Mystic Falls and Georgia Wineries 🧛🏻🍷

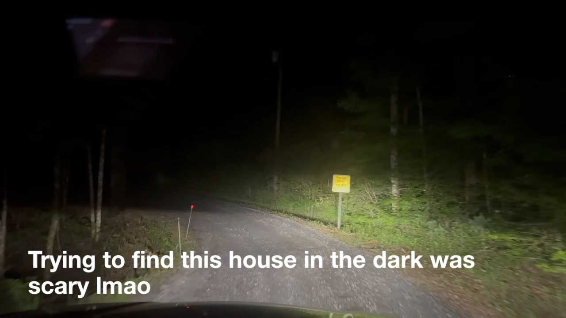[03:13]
This is a dirt road if I ever did see one. Also like Amagansett. Holy Jesus Christ.
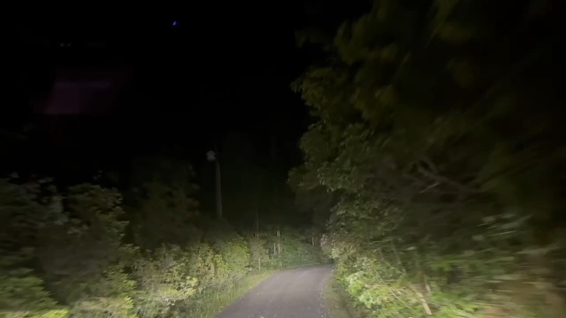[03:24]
I feel like I'm in the movie Wrong Turn. But well, there's houses here. It's not like they aren't. But is it on the left side or the right side? It's straight ahead. Oh my God. Oh, that cannot. Oh that God.
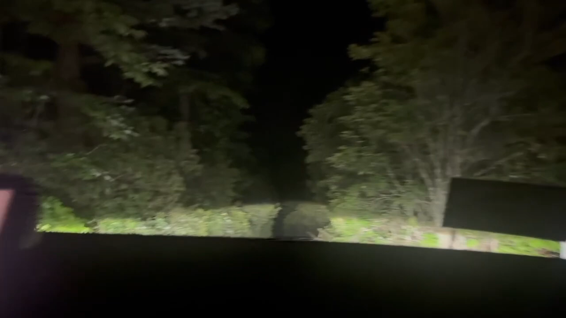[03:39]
Can, that cannot be it. That's scary. Over. Reverse a little.